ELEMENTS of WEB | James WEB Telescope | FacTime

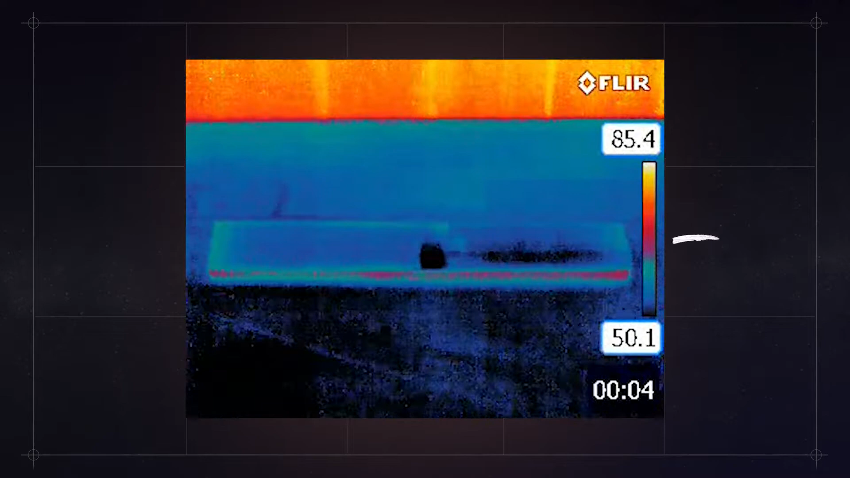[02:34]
The black side of the wood is cooler than the side with the white paint. It was acting like a small radiator.
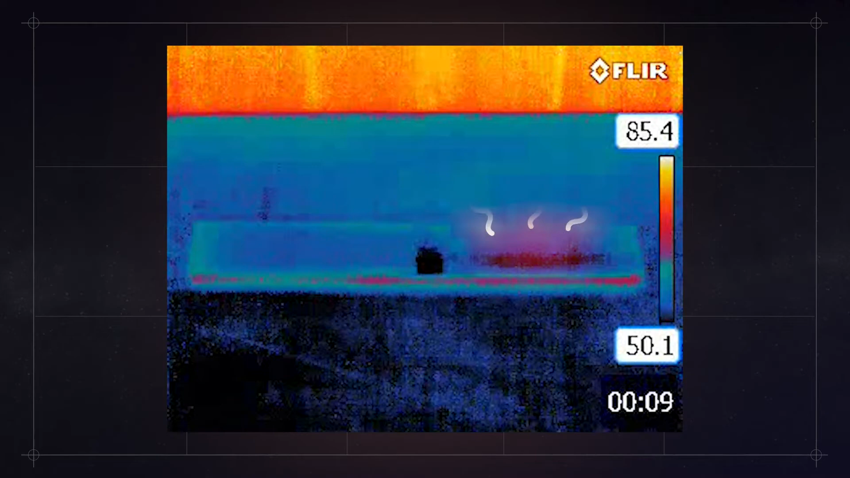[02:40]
So it released its energy from earlier in the day more efficiently than the side with the white paint.